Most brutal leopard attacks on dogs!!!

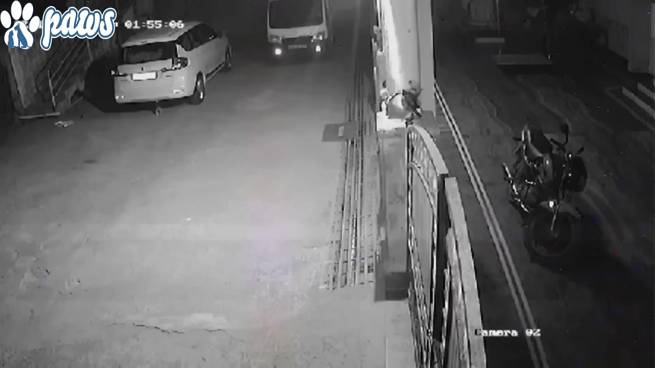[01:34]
The leopard tends to raid residential areas at night and will pluck the dogs right off the doorstep while it's sleeping. Even if the dog has time to scream and struggle, the leopard simply carries it off and is gone before owners have the opportunity to react. Leopards tend to be less active during the day, but have learned that dogs are easily available during the day as well.